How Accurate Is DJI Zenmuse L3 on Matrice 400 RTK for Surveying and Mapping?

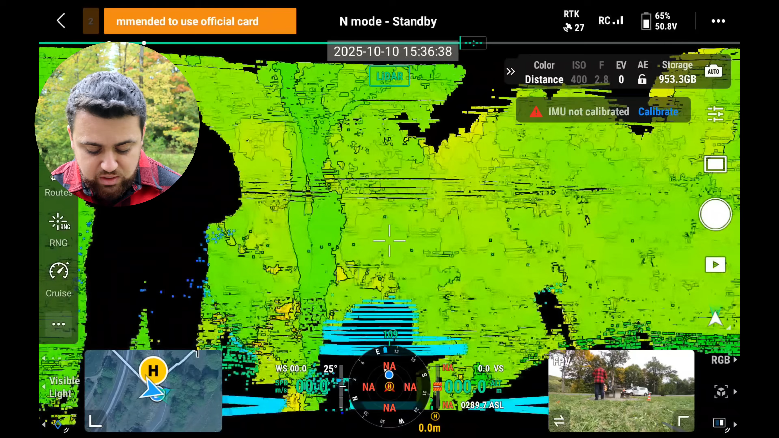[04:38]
I can switch it over to our intensity.
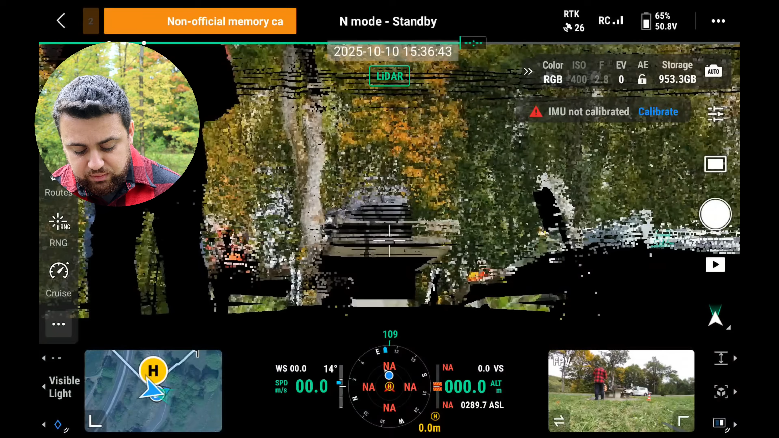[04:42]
This is our colorized point cloud and an elevation visualization of the point cloud.
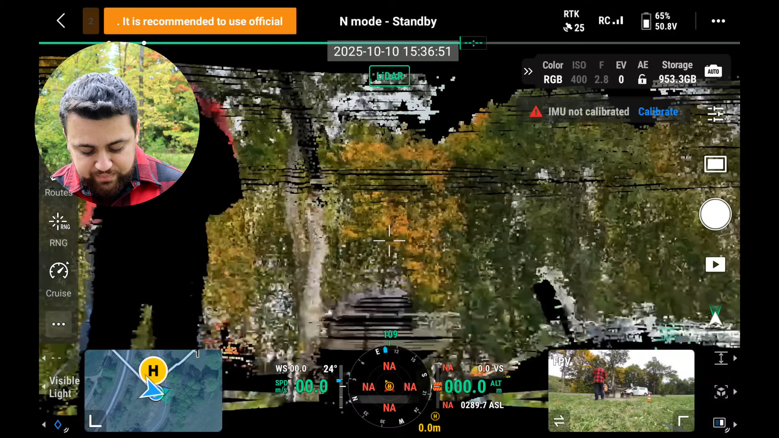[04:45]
I'm going to just keep this uncolorized.
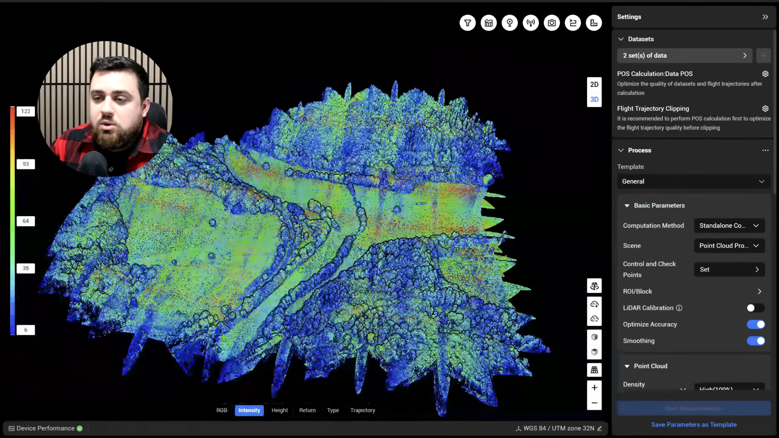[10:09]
We also have the intensity mode, which shows us the reflectivity of each of these points.
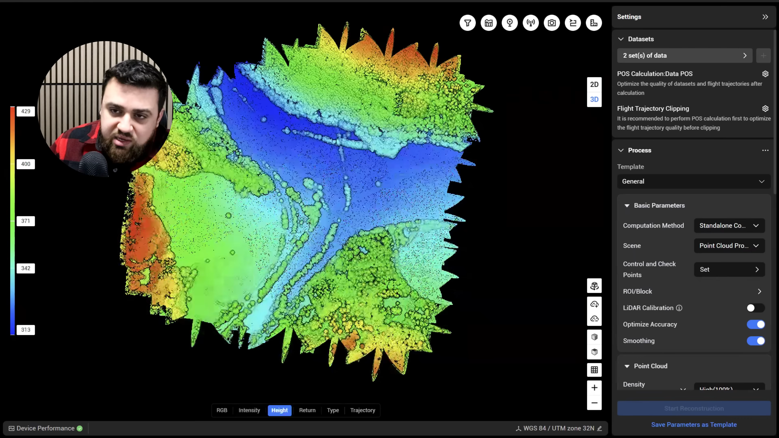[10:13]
We also have the height visualization, which shows us blue as the low points and red as the high points, majority of those being treetops. We can also see the trajectory visualization and we can see the type of points.
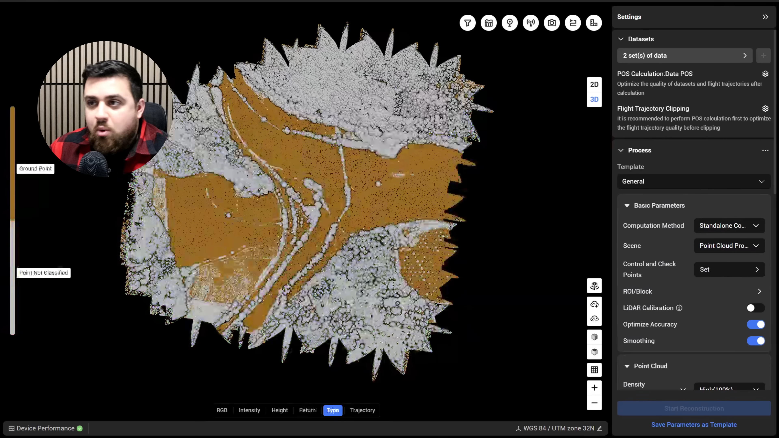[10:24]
So those that are orange are the ground points and the white ones are non-classified points.
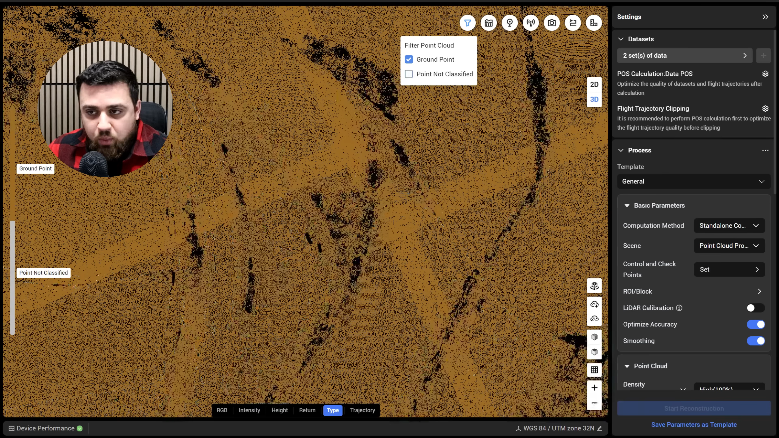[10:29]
We can toggle off the non-classified points and you can see just how dense the ground points are thanks to the 16 returns that come from the L3.
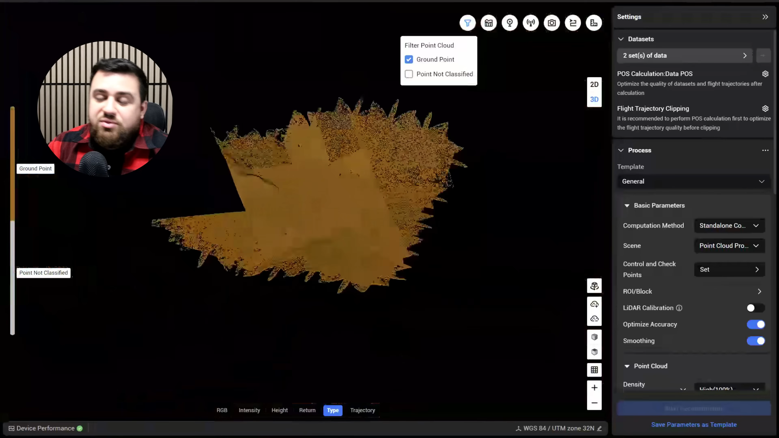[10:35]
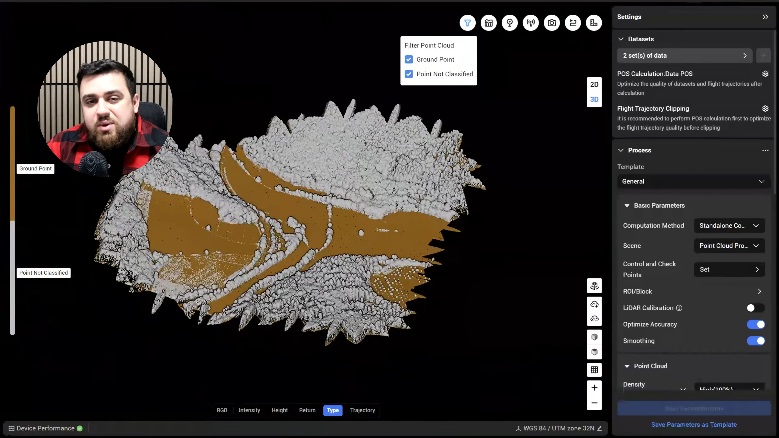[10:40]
Go ahead and toggle this back on and what I want to do now is take several profiles of the point cloud to show the ground points versus the non-classified points.
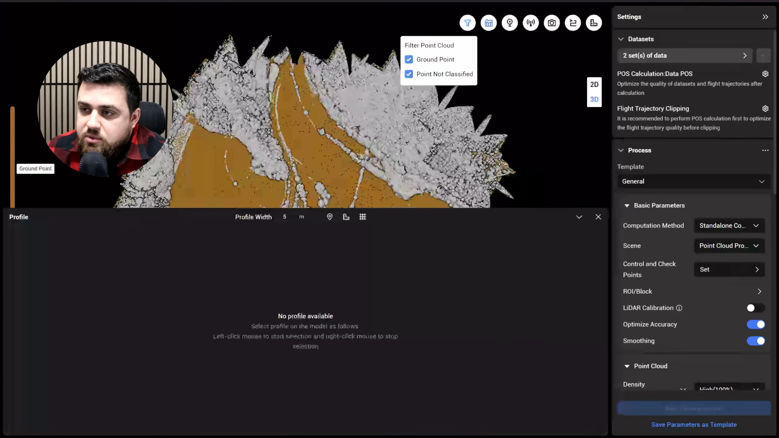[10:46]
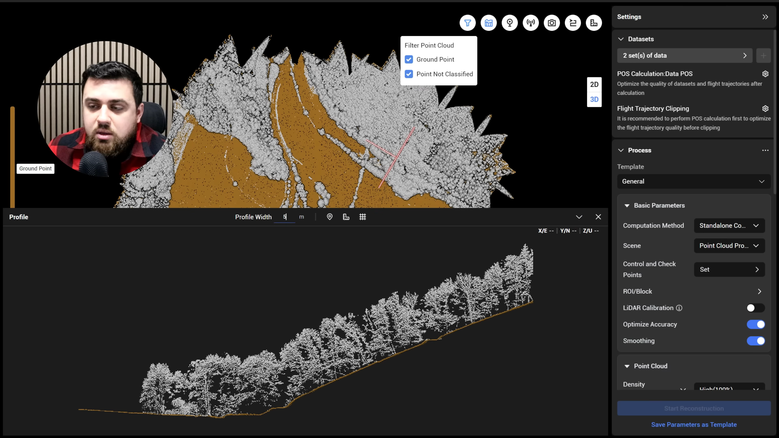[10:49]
So we'll go ahead and take a profile right here and then I'm going to change the profile width to 0.50.
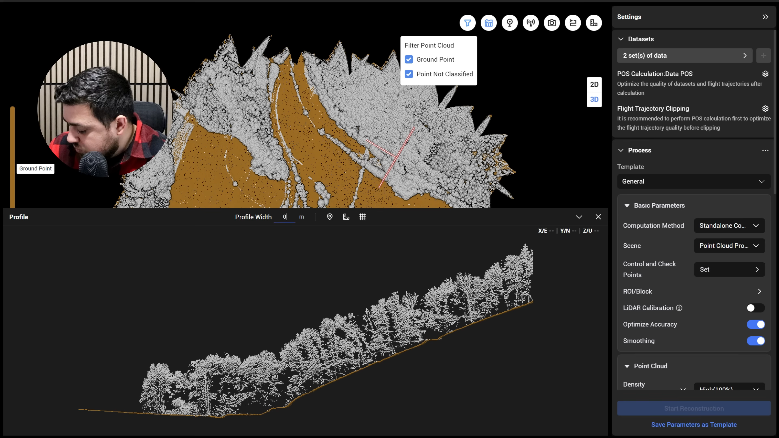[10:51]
All right, and then if we zoom in here,
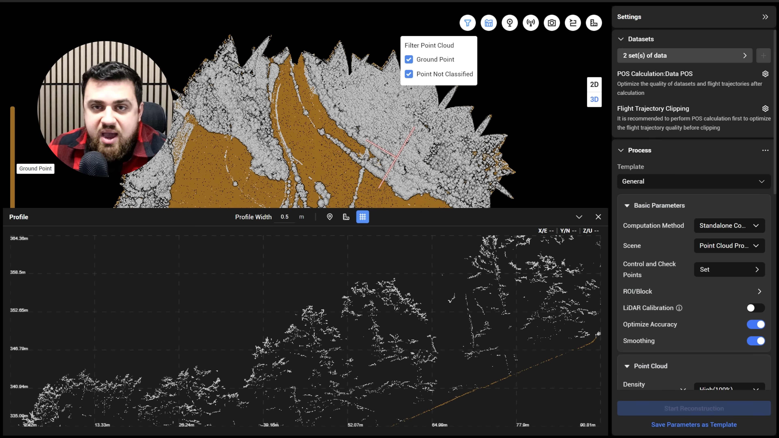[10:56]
you can see again in orange we have the actual ground and we can actually distinguish these points very clearly on the ground versus the points that we collected from the trees.
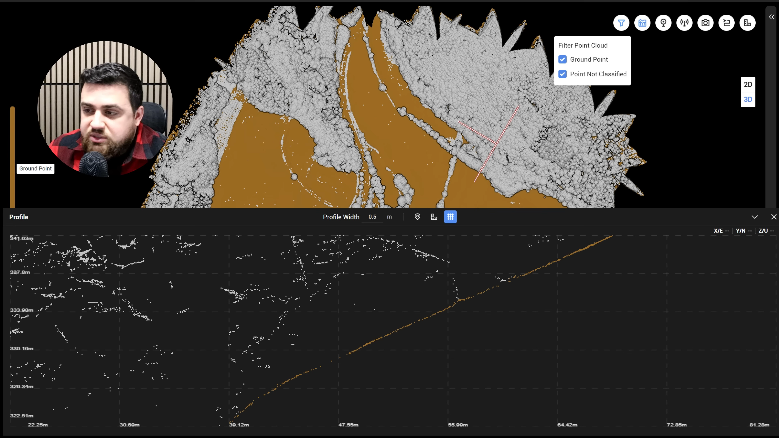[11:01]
We'll go ahead and take another profile here and again, same thing.
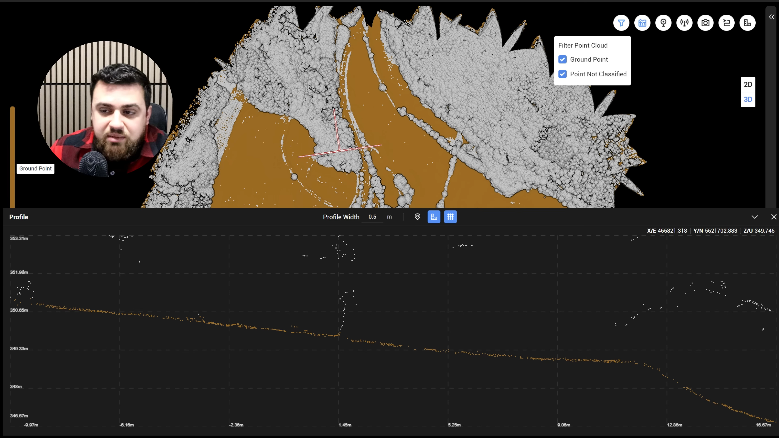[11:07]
We're able to see the ground very clearly and it's really amazing to see the variation in elevation and how we can get that down to a centimeter level of accuracy with an extreme amount of precision.